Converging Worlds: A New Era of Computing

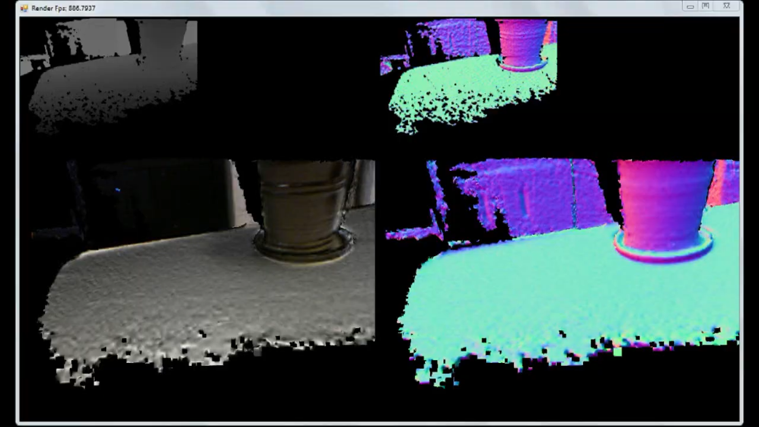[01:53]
Another capability will show is 3D scanning capability to connect